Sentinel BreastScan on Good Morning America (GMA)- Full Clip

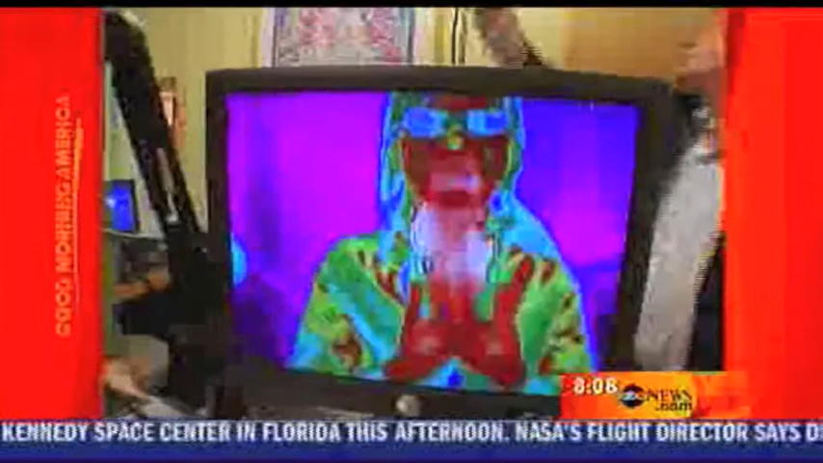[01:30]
As you can see, you generally have extra vessels in your neck and face. That's why mine are red.
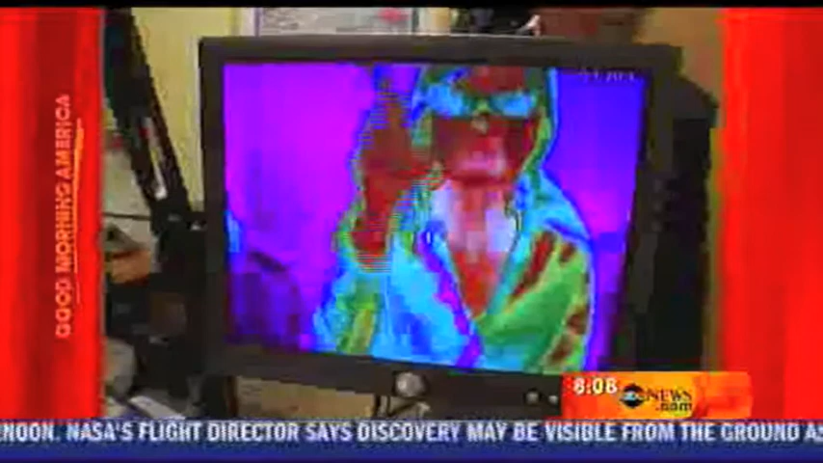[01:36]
But if extra vessels show up in your breast... And you see where you're clothed, it's cooler. So not surprising.